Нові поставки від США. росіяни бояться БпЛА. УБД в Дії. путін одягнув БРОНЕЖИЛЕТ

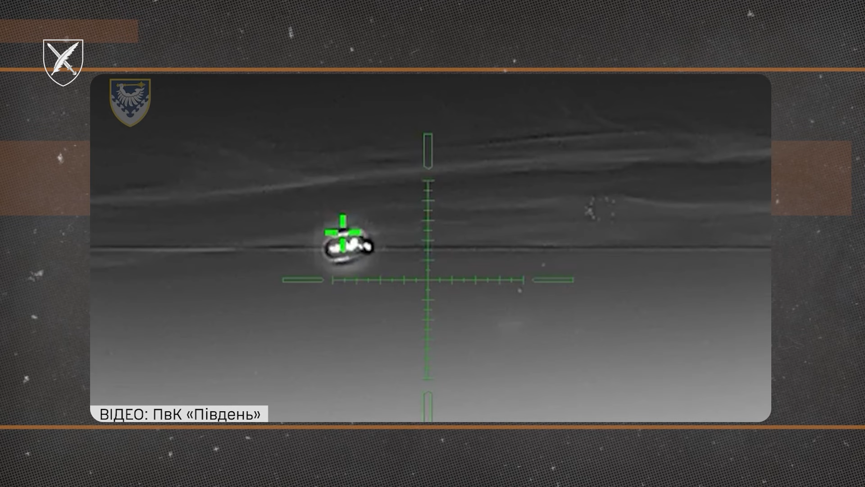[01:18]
В результаті протиповітряного бою збито 22 шахети у Миколаївській, Херсонській, Дніпропетровській, Сумській та Полтавській областях.